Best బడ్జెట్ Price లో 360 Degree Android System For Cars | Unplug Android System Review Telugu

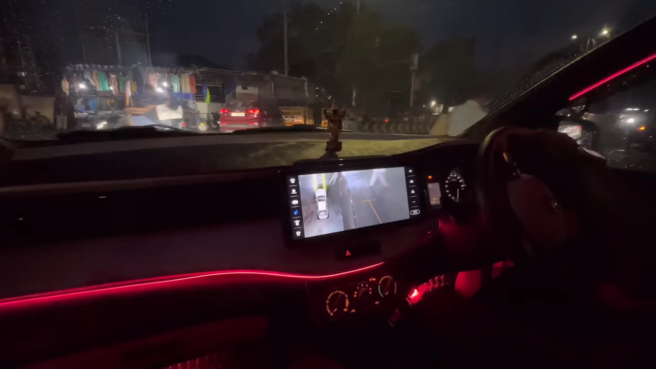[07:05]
చూడండి నైట్ టైం కూడా చక్రాలు అయితే నీట్గా కనిపిస్తూ ఉన్నాయి, చూసారు కదా వ్యూ అయితే.
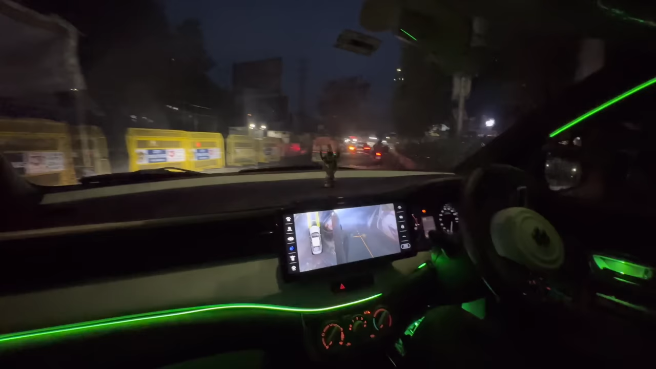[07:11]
సో సైడ్ డివైడర్ ఇదంతా కూడా నీట్గా కనిపిస్తుందండి.